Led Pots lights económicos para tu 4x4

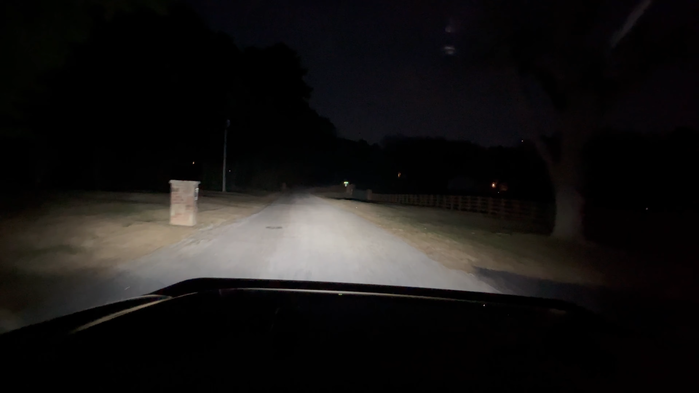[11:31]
Solamente un sitio. Espero que no. No salga un loco por ahí, ¿verdad? ¿Qué tú haces aquí? Nadie me moleste, ¿verdad? Donde yo no pague las luces, donde la gente que sea está apagando las luces aquí. Así que vamos para atrás. Ok, vamos aquí, sí.
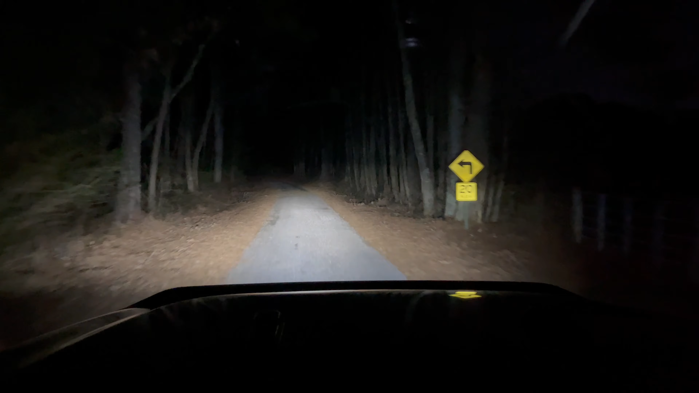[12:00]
Ahora es que me acordé. Vamos a apagar las luces, ¿verdad? Y vamos a prender la, solamente la fog light, ¿verdad?
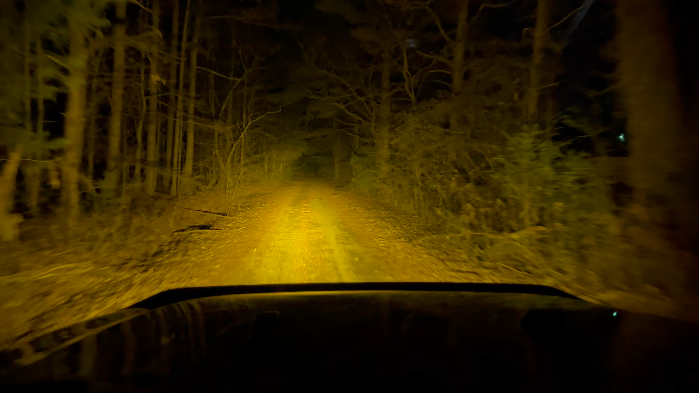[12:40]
A un buen nivel. Donde creo que no le vamos a estar molestando la vista a otra persona si viene al contrario de nosotros. ¿Ves? Mira qué chévere. ¿Vieron? ¿Vieron qué chévere? ¡Wow! Alumbra. Bueno, bueno, la luz es esta, ¿no? Usted no tiene que gastar tanto dinero, gente, unas luces.